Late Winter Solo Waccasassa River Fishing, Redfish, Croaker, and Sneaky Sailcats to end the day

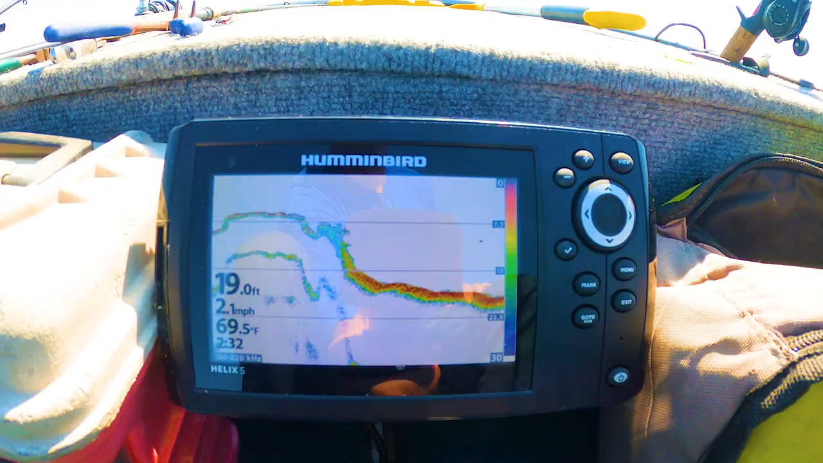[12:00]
On screen: depth 19.0 ft, water 69.5°F, speed 2.1 mph
Looks like there's some structure here. You guys can see that.
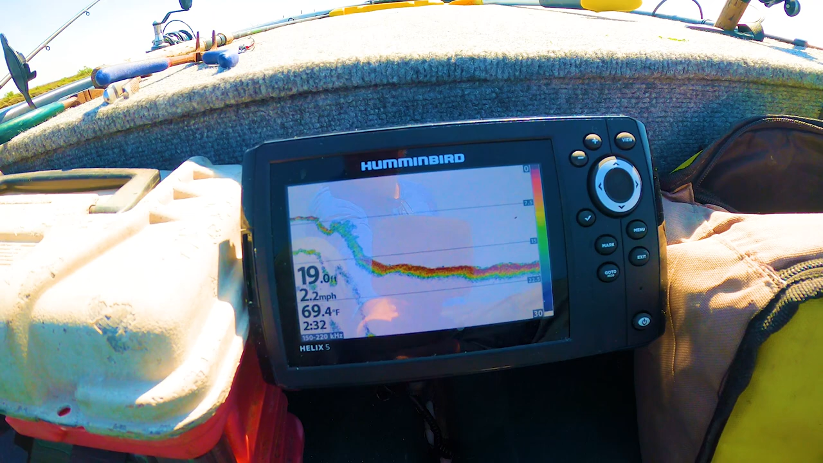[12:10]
On screen: depth 19.0 ft, water 69.4°F, speed 2.2 mph
Good hard bottom too. A little bit of mud. Looks like limestone. Last time we came here in the pontoon boat, we saw something that looked like a boat sunk on the bottom right around here.
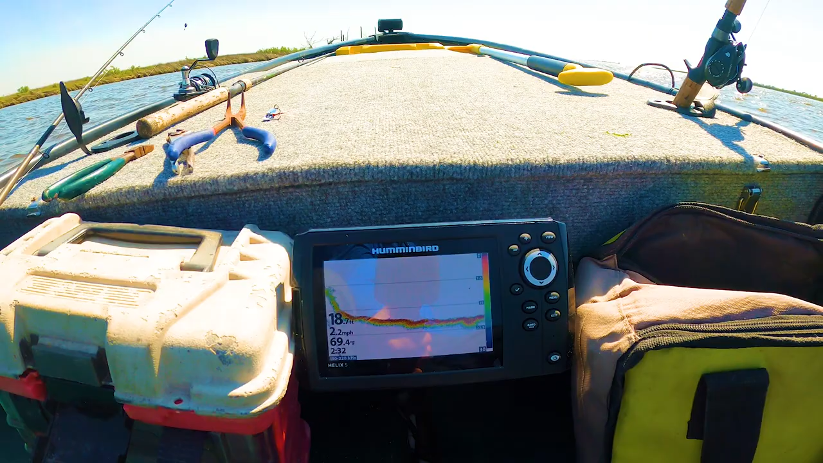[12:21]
On screen: water 69.4°F, speed 2.2 mph
A bunch of gar jumping. Yeah, there's a little drop off right there. It's 20.